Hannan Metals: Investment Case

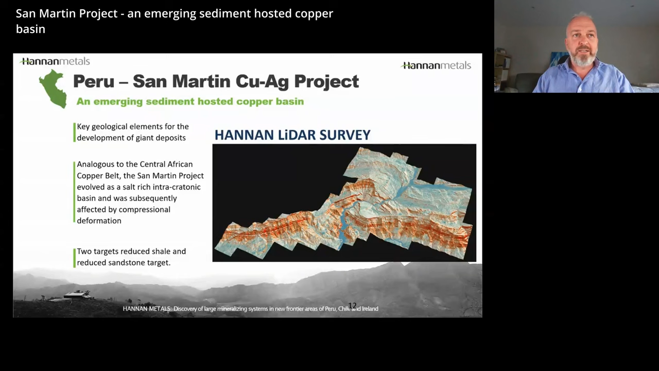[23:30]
and has disturbed the layers and the creek has subsequently utilized or the river has utilized that weaker rock. So great technology, uh, to, to, to define these systems in areas that are challenging to look for.